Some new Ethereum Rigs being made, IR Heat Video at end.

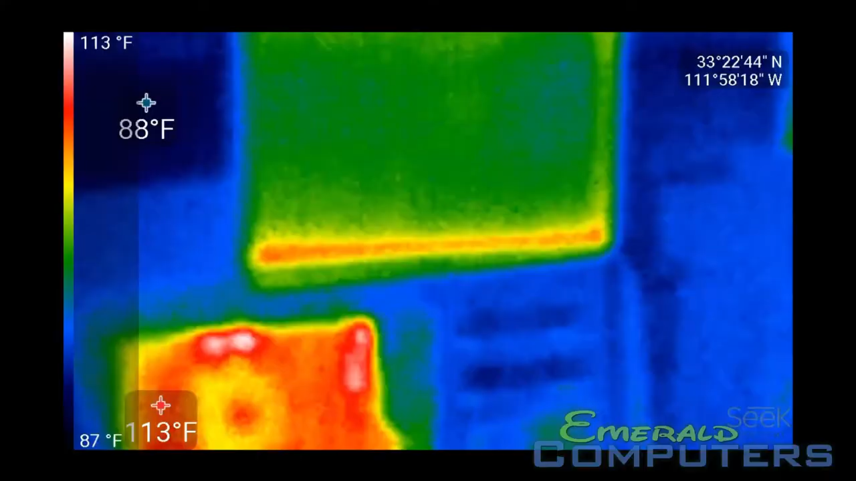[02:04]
On screen: scale top 113°F, scale bottom 87°F
hello so I'm testing out for the very first time my thermal camera so these
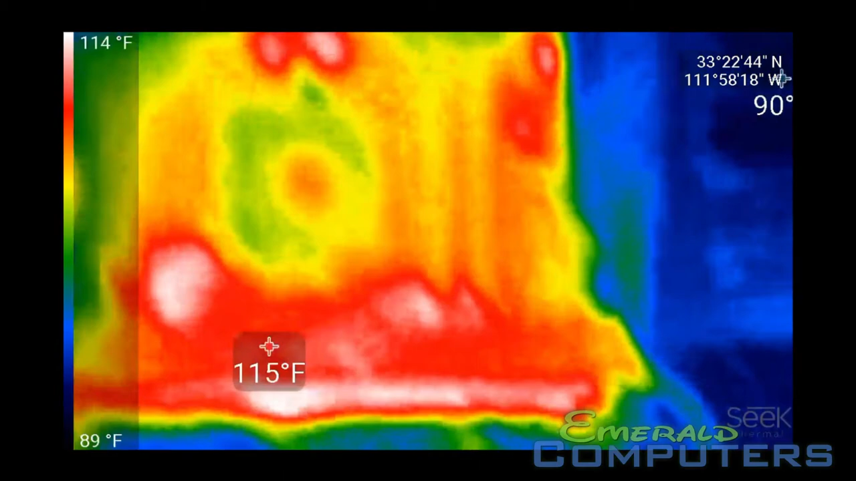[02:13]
On screen: spot 115°F, scale top 114°F, scale bottom 89°F
are the systems that we just showed a few seconds ago what this camera does is it'll pinpoint the hottest and the lowest and it's scaling the color from hottest to lowest so you'll see right here that the hottest is only 126 degrees Fahrenheit right now and
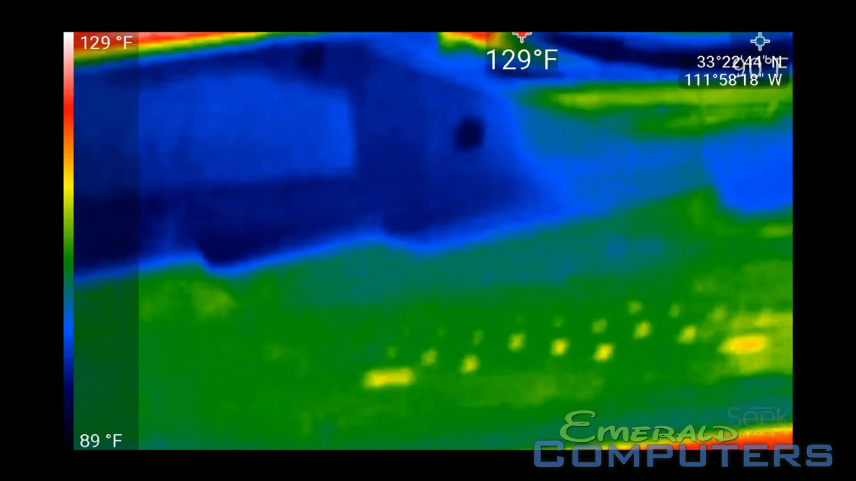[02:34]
On screen: max 129°F, scale top 129°F, scale bottom 89°F
this computer is mining at 45 megahash right now
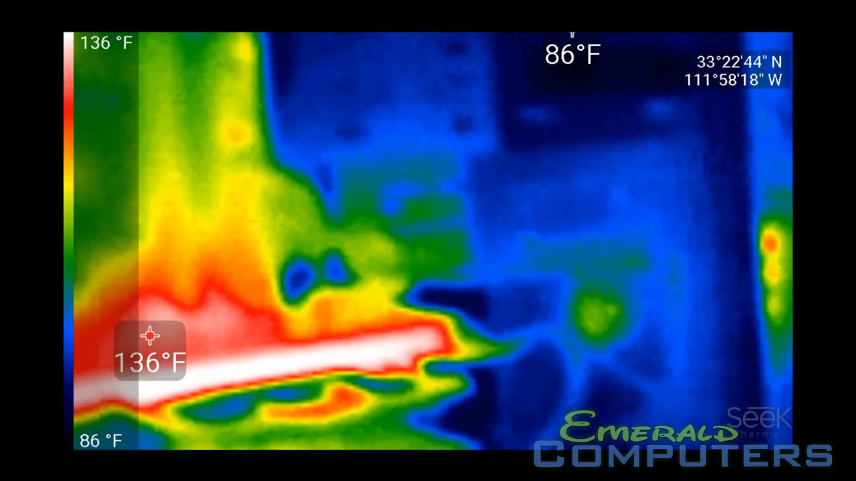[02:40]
On screen: max 136°F, min 86°F, scale top 136°F, scale bottom 86°F
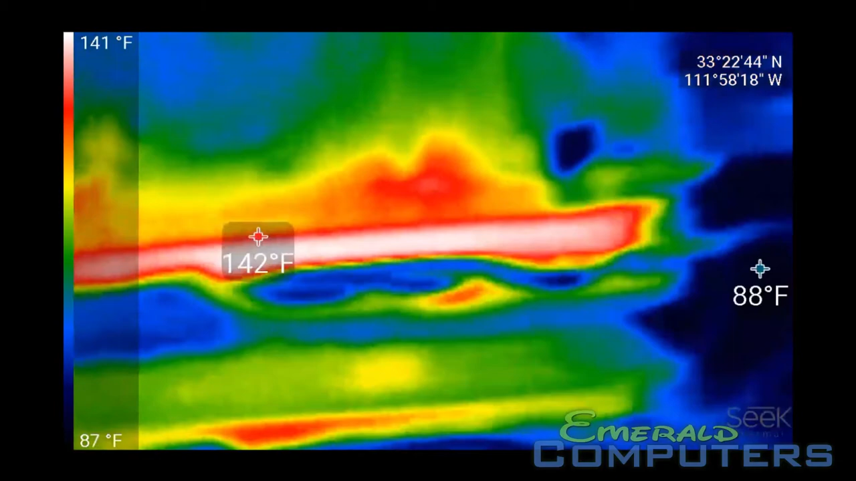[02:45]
On screen: scale top 141°F, scale bottom 87°F
we do have some fan there's a fan down there
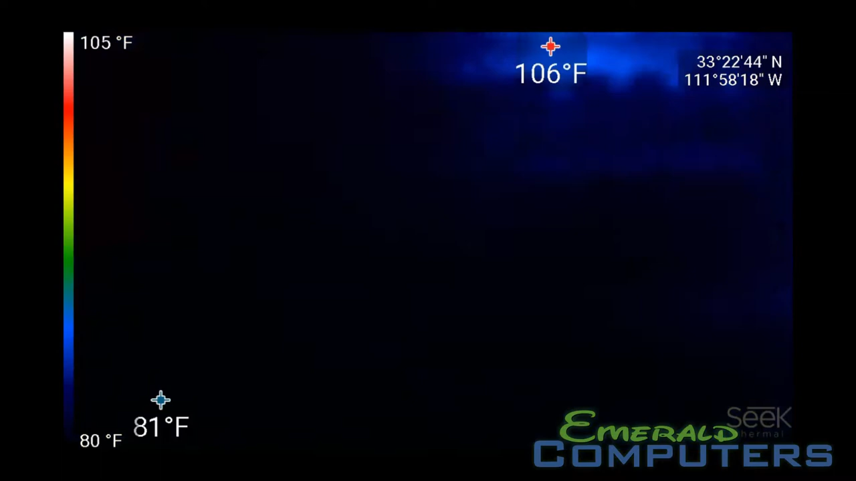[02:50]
On screen: max 106°F, scale top 105°F, scale bottom 80°F
blowing at us you can see that's well it's actually not the source of that 93 that
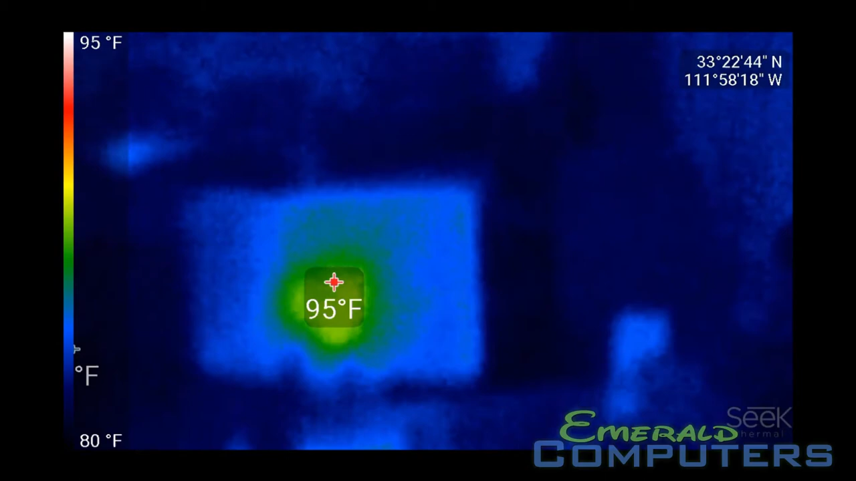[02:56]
On screen: scale top 95°F, scale bottom 80°F
93 is the back of a HP monitor the fans that really cool spot down there
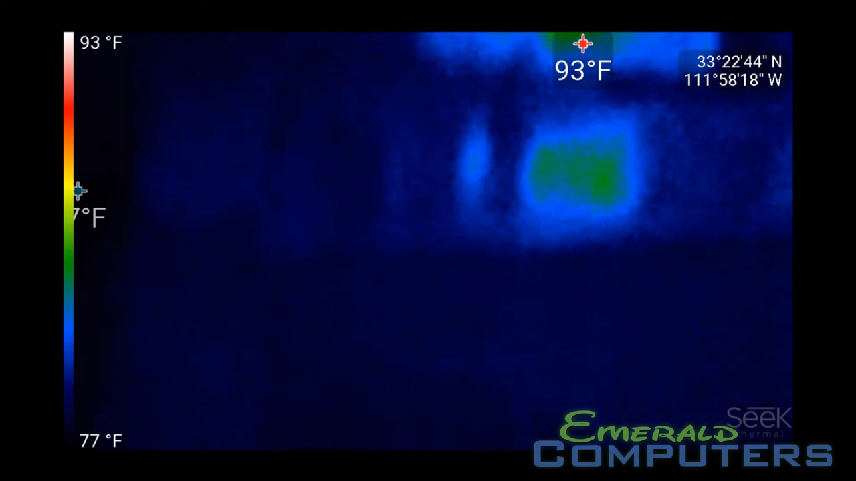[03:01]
On screen: scale top 93°F, scale bottom 77°F
that you can't even see anyway it's
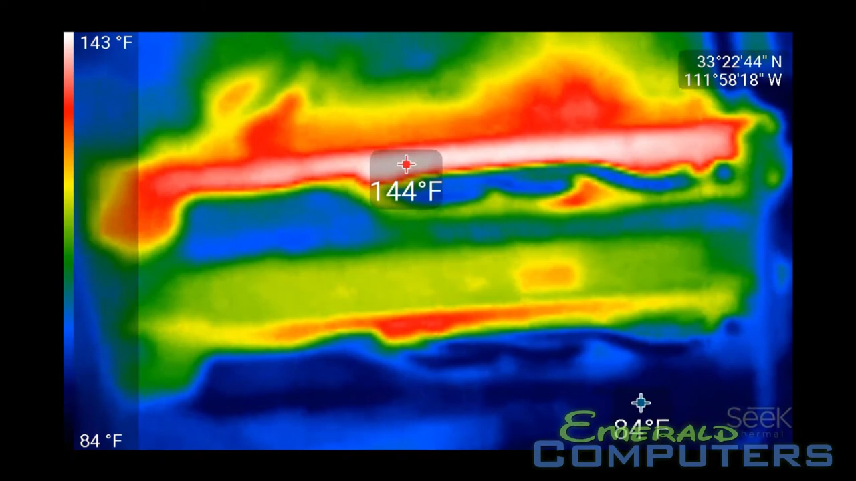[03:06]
On screen: scale top 143°F, scale bottom 84°F
lots of fun to have a thermal camera with these computers so we can see right there the processor makes
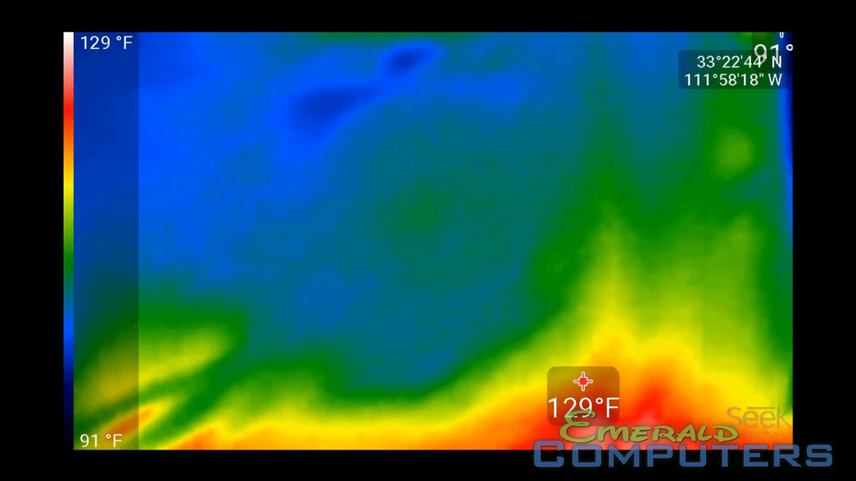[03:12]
On screen: scale top 129°F, scale bottom 91°F
almost no heat the hard drive is cold 84 degrees which basically
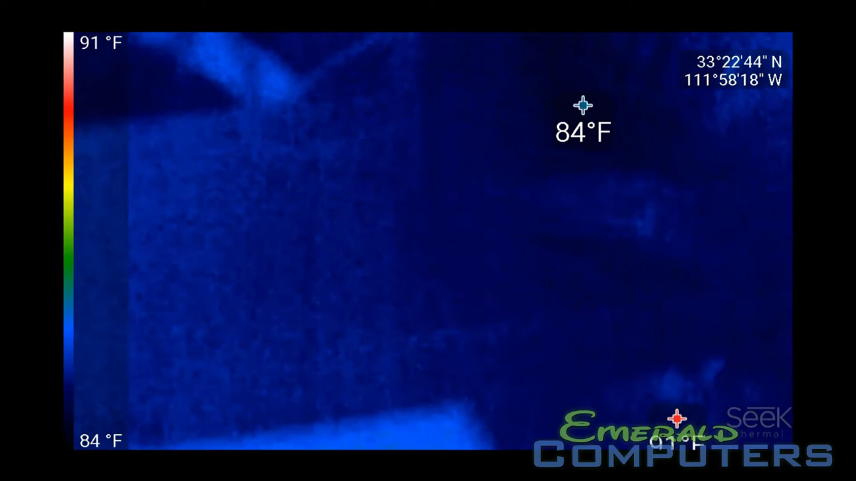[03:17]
On screen: scale top 91°F, scale bottom 84°F
means the hard drives aren't running anything so below there's the hard drive right there so it's 95
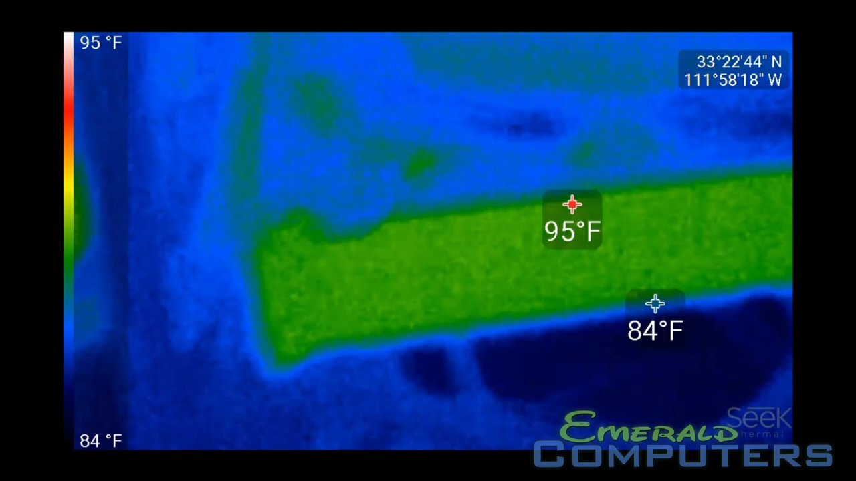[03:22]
On screen: scale top 95°F, scale bottom 84°F
degrees there's the PSU 99 hundred degrees and
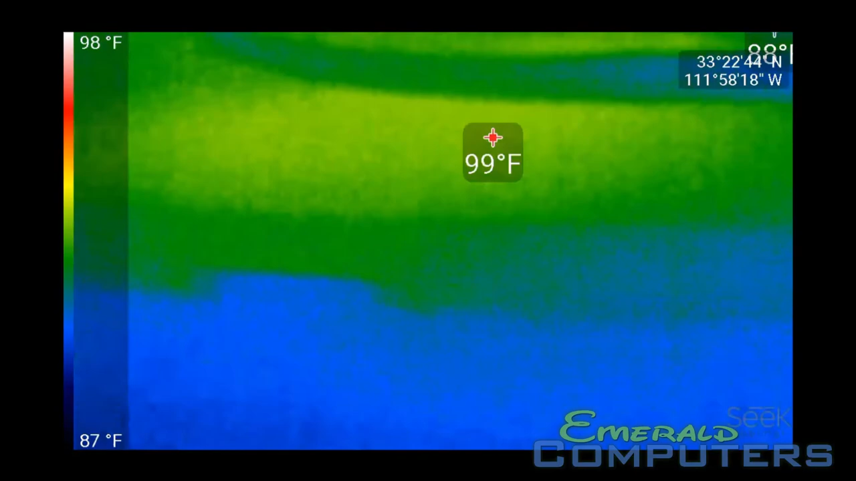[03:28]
On screen: scale top 98°F, scale bottom 87°F
then here are the video cards 129 Fahrenheit on the heat pipe on the outside that's not the actual
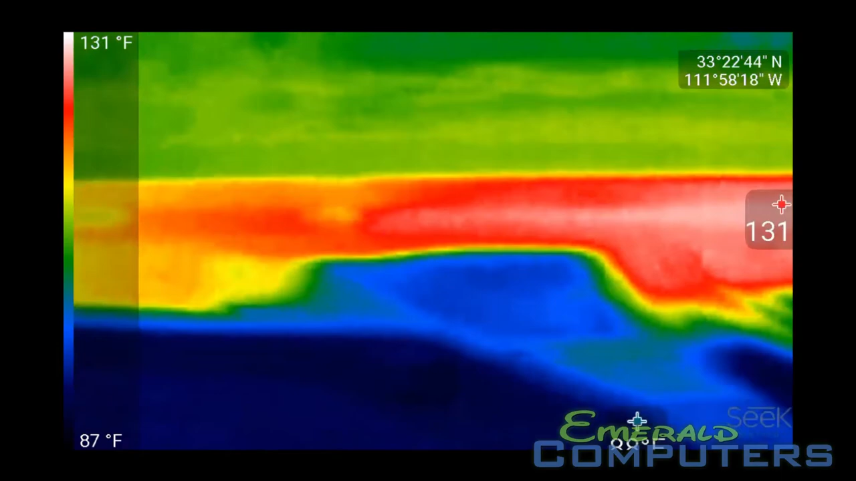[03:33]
On screen: scale top 131°F, scale bottom 87°F
GPU the GPU is about over here somewhere so it's about a hundred and sixty
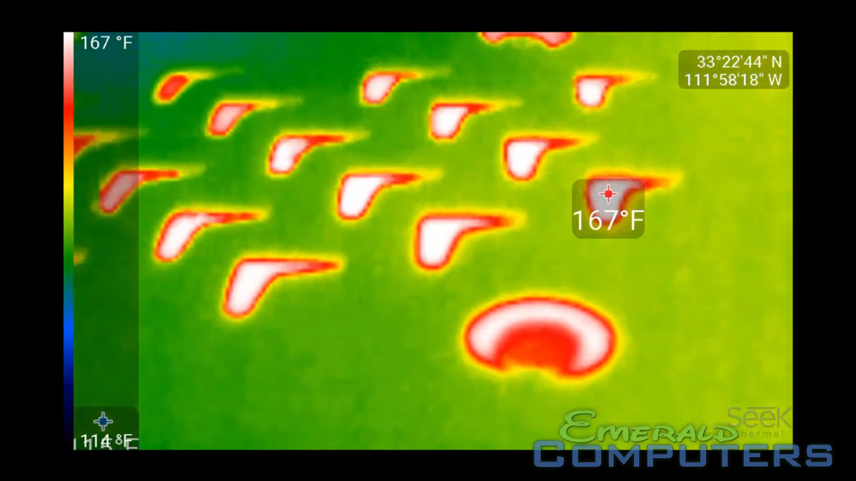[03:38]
On screen: scale top 167°F
seven at the actual GPU inside that little thing right there you
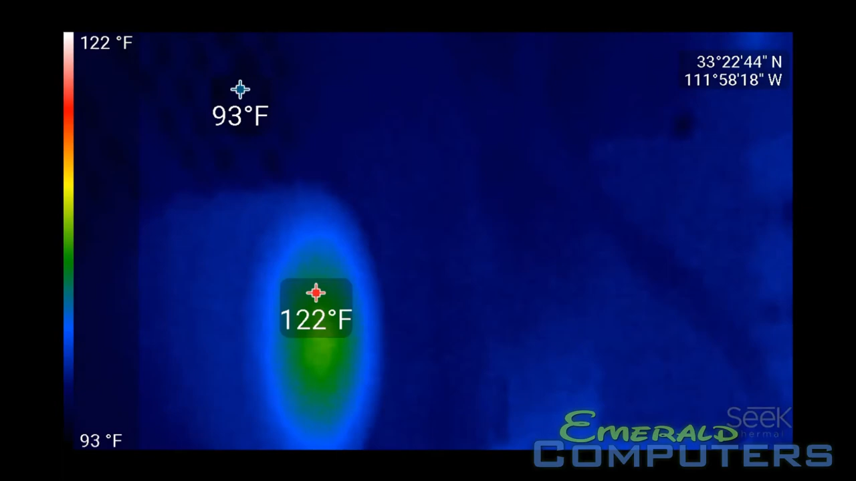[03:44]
On screen: max 122°F, min 93°F, scale top 122°F, scale bottom 93°F
can see the fan is sucking out the air the center of the fan the little motors 122 but the air it's sticking out is 95 now just to let you know the
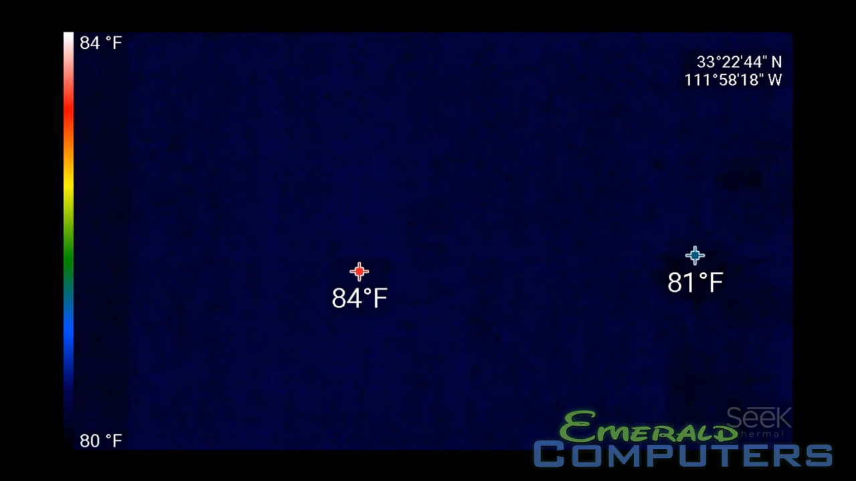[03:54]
On screen: max 84°F, min 81°F, scale top 84°F, scale bottom 80°F
room we're in right now is actually 84 degrees so this we are our air
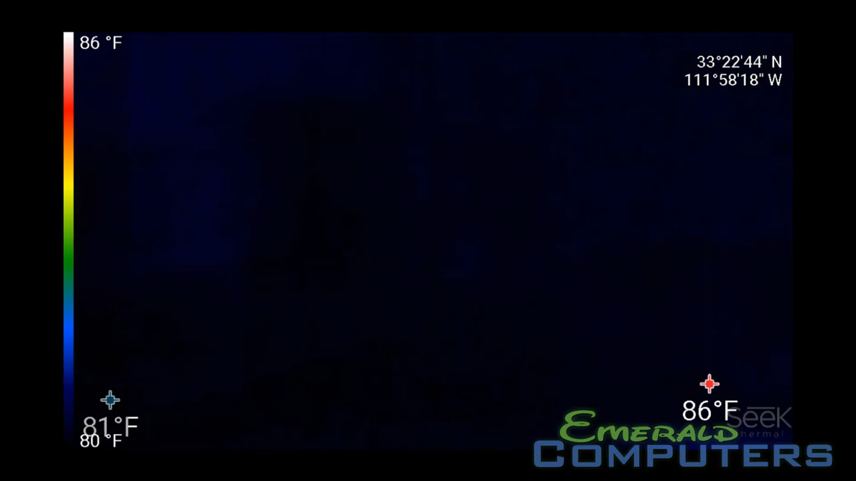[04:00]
On screen: max 86°F, min 81°F, scale top 86°F, scale bottom 80°F
conditioning system shut off in fact let me um open up this door